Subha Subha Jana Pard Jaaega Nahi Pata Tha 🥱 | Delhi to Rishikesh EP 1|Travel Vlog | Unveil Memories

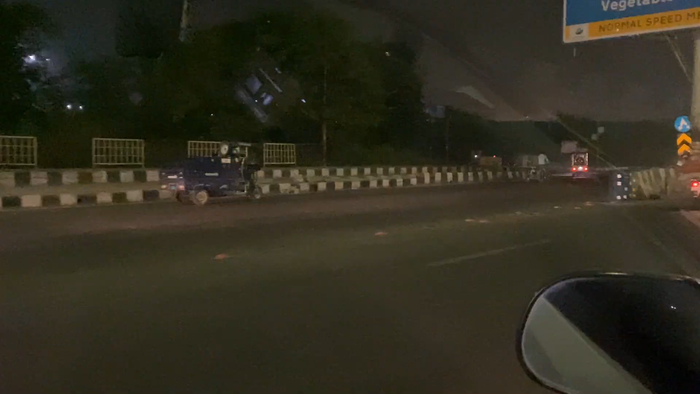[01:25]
सब्जी मंडी इधर जा रही है, हम सुबह सुबह इधर आते हैं। आज तो खाली पड़ी है यार मंडी, फूल मंडी तो खाली पड़ी हुई है।
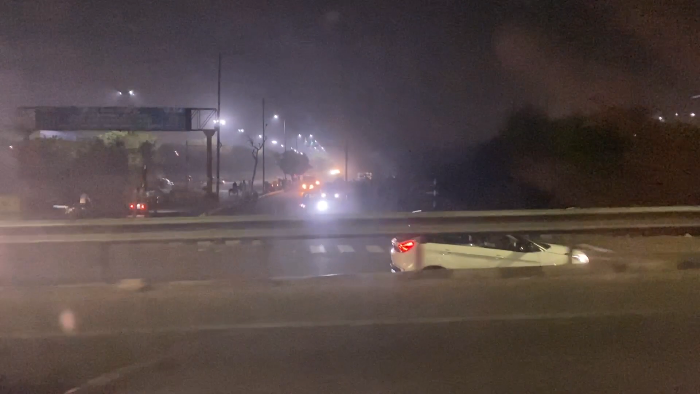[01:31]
टाइम हो रहा है 5:45, और भाई कहाँ जा रहे हैं हम? ऋषिकेश फुल चट्टी।